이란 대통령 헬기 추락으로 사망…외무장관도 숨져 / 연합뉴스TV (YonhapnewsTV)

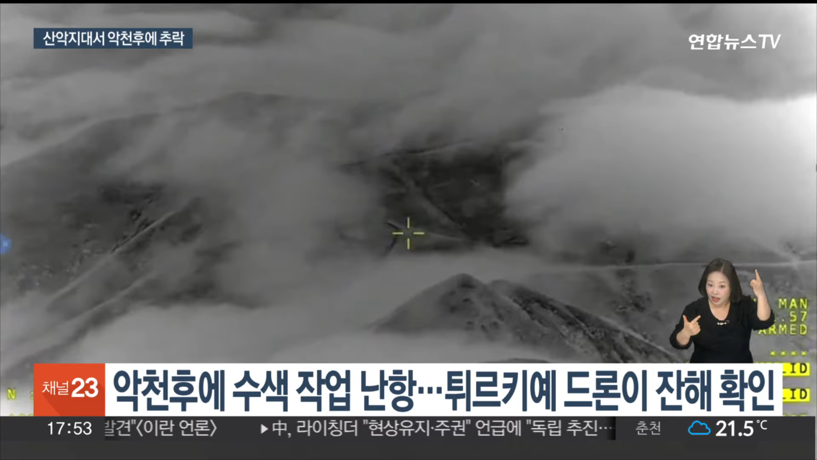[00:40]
사고 약 12시간 만에 트리케이가 긴급 지원한 드론이 해당 헬기의 잔해로 보이는 여론을 파악했습니다.
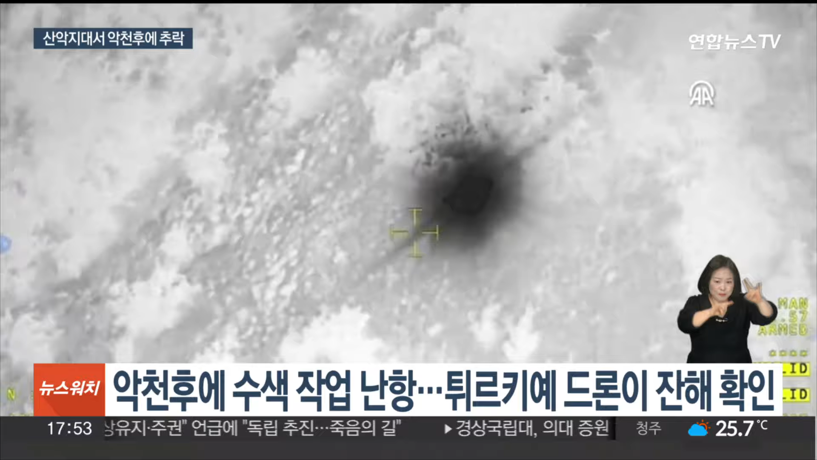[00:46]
이후 구조대가 추락 지점에 접근했지만 상황은 좋지 않았습니다.